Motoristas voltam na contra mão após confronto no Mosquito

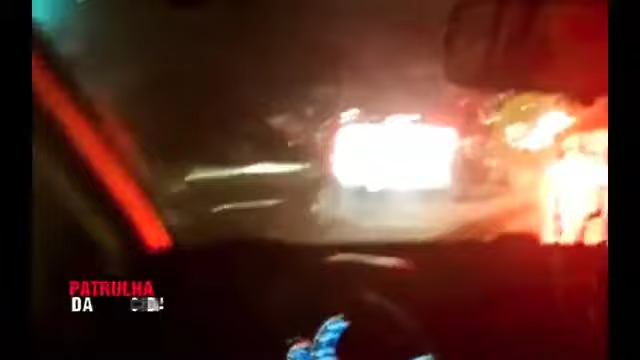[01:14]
Tem um abuso para faltar. Do mosquito, ó. Muita bala, viu? Cuidado.
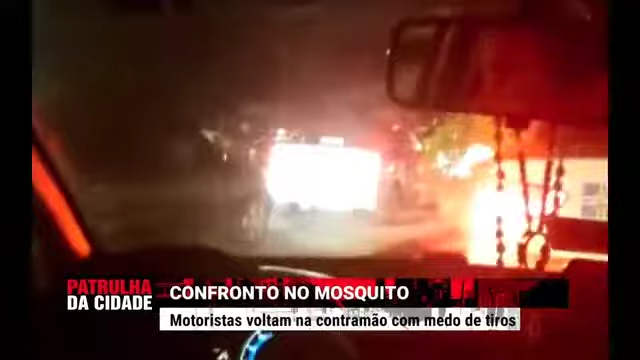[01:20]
Aqui, ó. Descilada. Tudo na contramão, ó. O céu correndo, ó. Descendo, correndo. Nessas imagens, passageiros de um ônibus do transporte público da capital Potiguar aparecem sentados no chão do veículo.